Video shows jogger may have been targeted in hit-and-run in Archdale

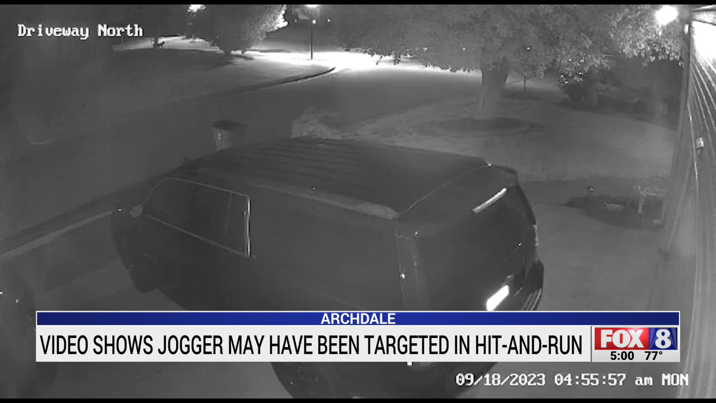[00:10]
You see the video of the jogger and then the car making a U-turn, speeding up and off-camera hitting the jogger. Now that jogger is speaking out in hopes of finding the person responsible.
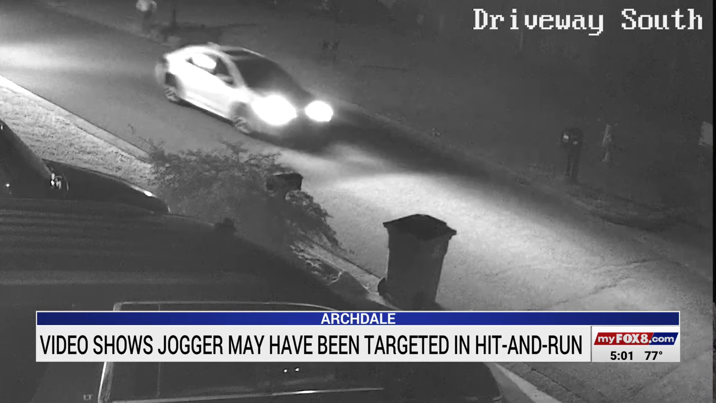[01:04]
They took something away from me. That's the woman you see in this video jogging in Archdale's Kingsfield neighborhood. But if you notice, the driver of this white car appears to be stalking her as she does her morning running routine. Moments later, that car passes her, turns around, speeds up, and hits her. When I saw the video, it's like my blood boils, I get angry, my hands shake, my voice quivers, just like kind of like now.